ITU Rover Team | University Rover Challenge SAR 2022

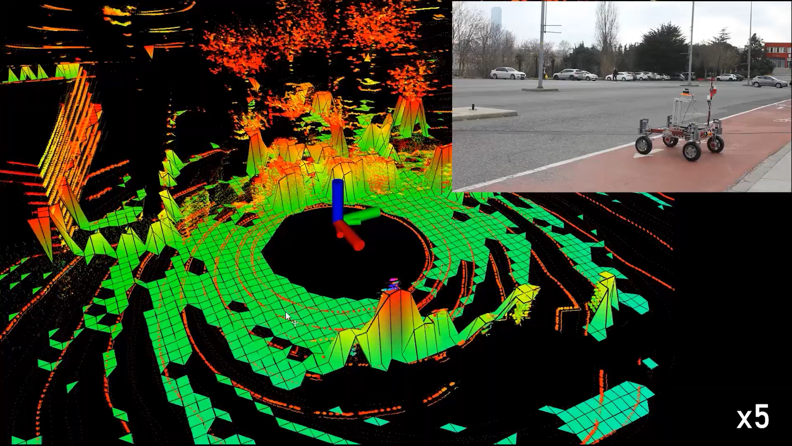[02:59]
With the SLAM algorithm, a cost map is obtained using the 3D map constructed from the accumulated point cloud data.
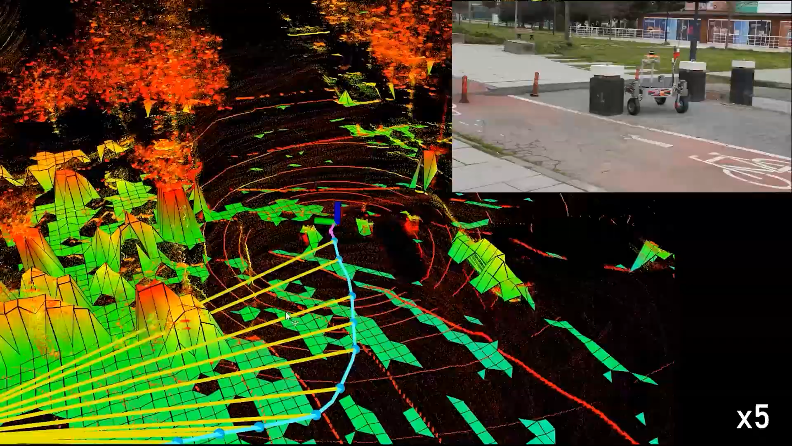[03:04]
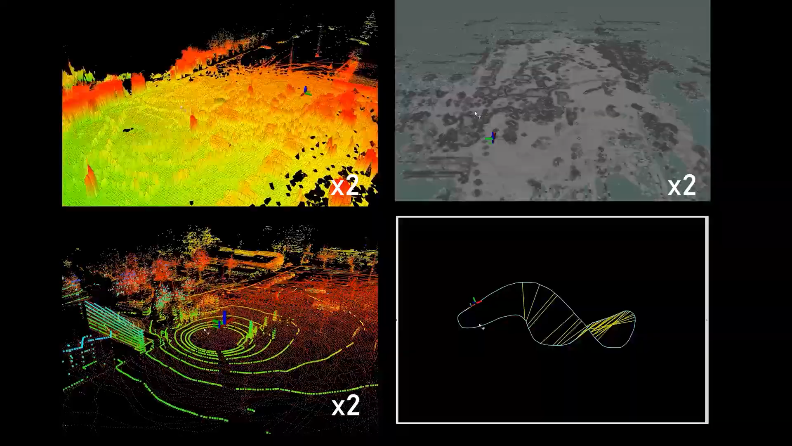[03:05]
While orientation of the rover is consolidated by two AMUs, localization is improved using one GPS at the base station and another on the rover.